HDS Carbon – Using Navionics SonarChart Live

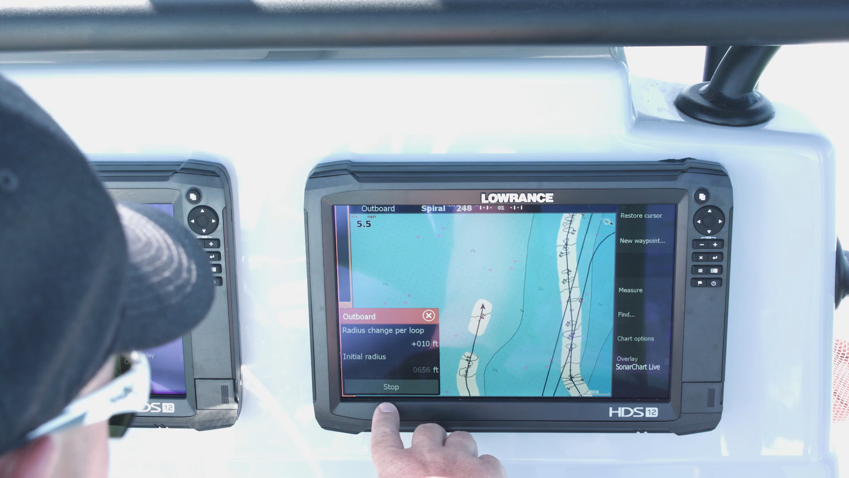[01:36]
now we should start turning I'm going to give us a little bit of throttle here make these loops a little faster okay so as you can see as we're making this loop
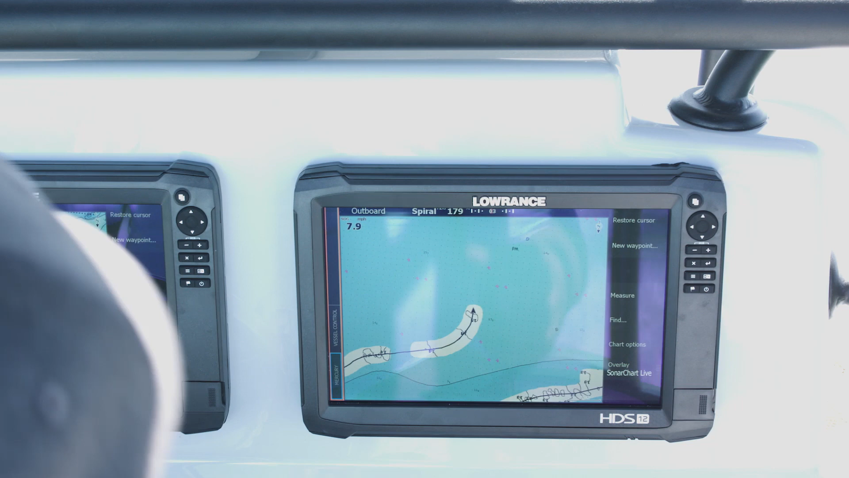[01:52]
we're filling in the contours we've gone from 14 feet we've got a foot
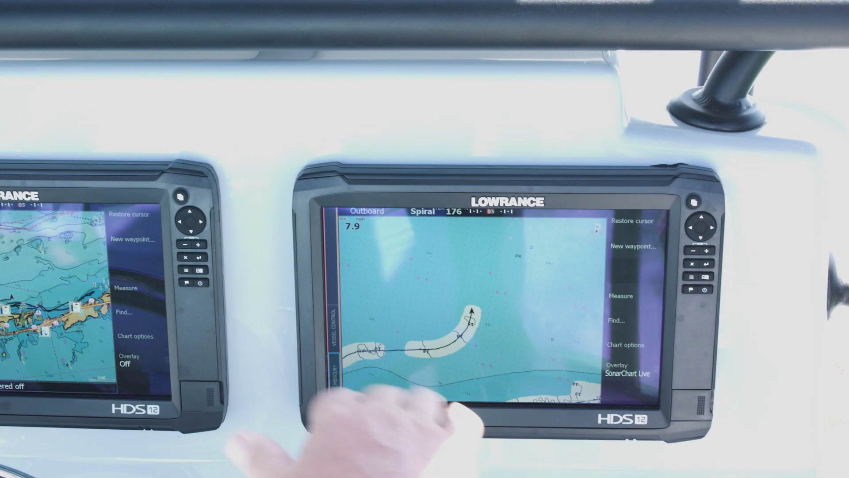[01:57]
change so now we're at 15 feet and
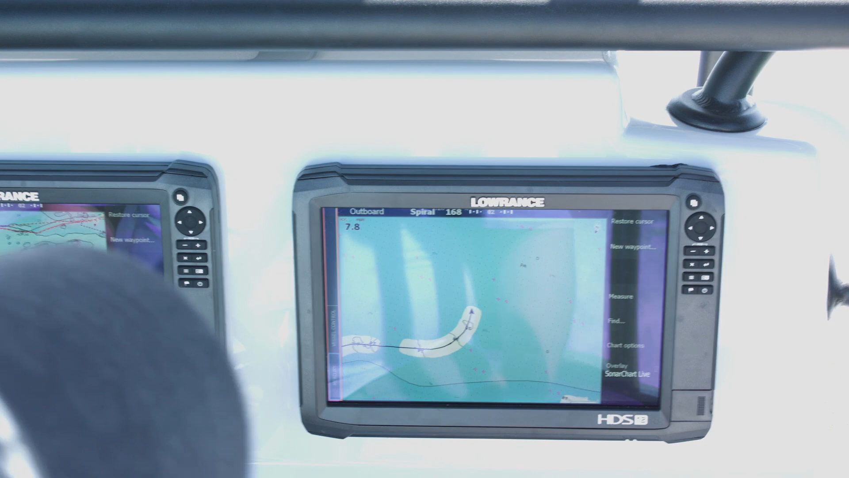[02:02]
as we drive around it keeps filling in this data so something that may have previously
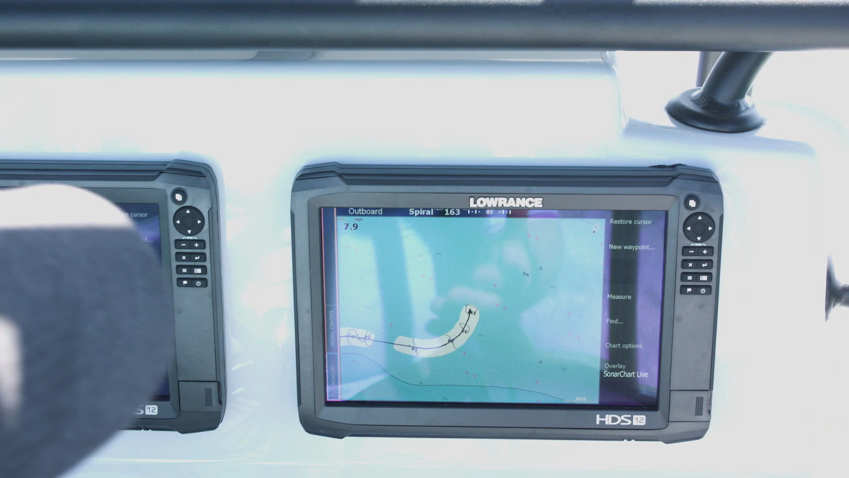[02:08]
told me it was 12 feet and obviously depending on the tide changes and stuff like that out here that can change up or down by inches or feet so this is a great way to have the best data on your unit at the time you're out there to know the depth of the water you're in
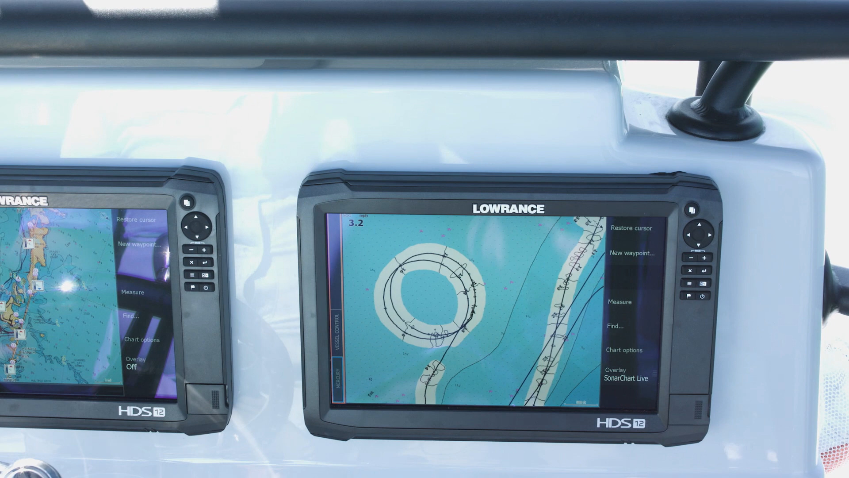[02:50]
14s now you don't have to run a spiral pattern or anything like that you can just run this while you're out fishing you get the latest real-time contour line data on your unit